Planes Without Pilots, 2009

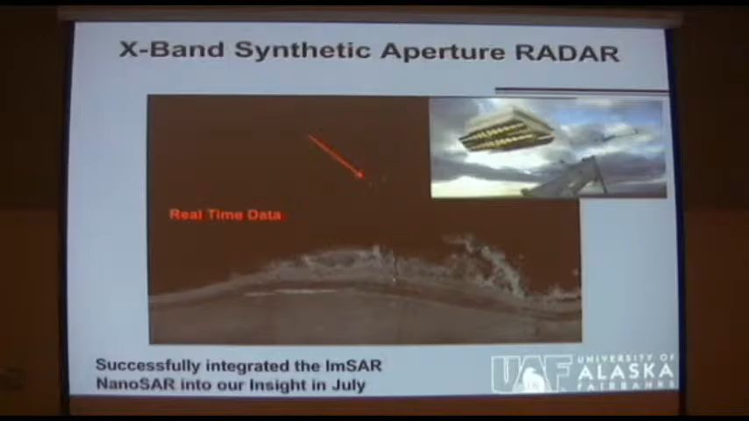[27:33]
This picture is, these three blips are actually intertubes, people swimming, this is in Utah, swimming on a lake in the inner tube, floating around in the inner tube. It's not a thermal image, this is not a photograph, this is a radar return. So it's a, so it's a radio signal return mapping that shoreline and those people. So now I've got maybe the technology I can see through the weather, see through the clouds, to see the ice and understand the ice conditions as we fly in the Arctic Ocean.